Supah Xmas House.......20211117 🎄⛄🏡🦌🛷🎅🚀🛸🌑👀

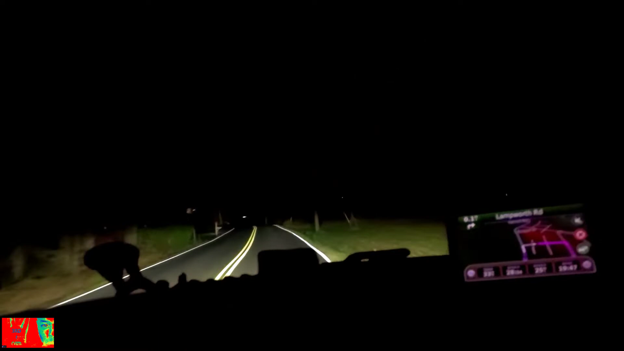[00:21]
i blew about this place last year and they had like a few things up and this is out in the middle of the woods so i had to turn around so y'all can see this i'm gonna take my time go through this look at these motherfuckers like him
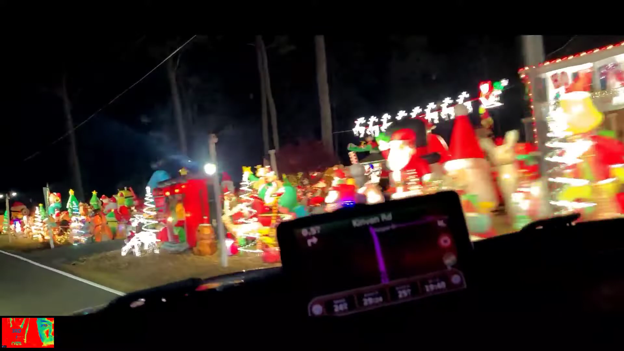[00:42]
oh my god all right that was one way i'm gonna come
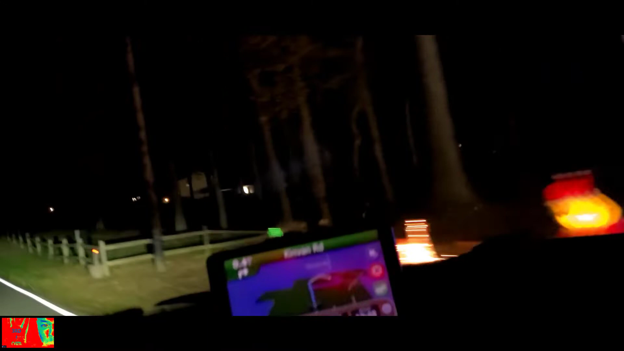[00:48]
back around and swing around do number two so y'all hang tight all right we're going back and i'm done i just had to do this to get y'all both ways so check out these people they got a nice house
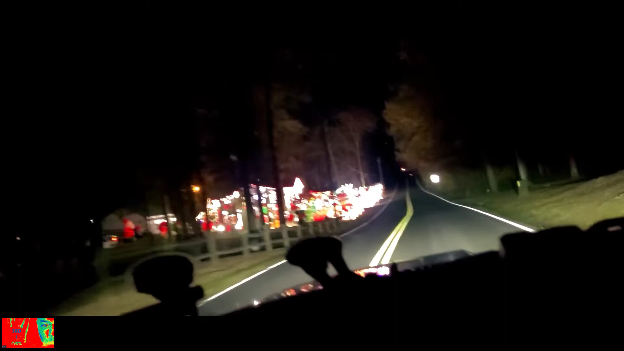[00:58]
and this is in uh mechanics virginia but check it out man they got